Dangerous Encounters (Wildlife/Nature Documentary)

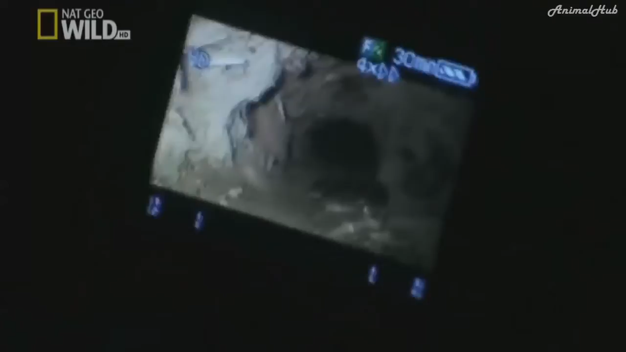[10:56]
Snake, we got a snake, The robot has found a snake, but it's not a python. Oh, he's moving. That's a puff adder.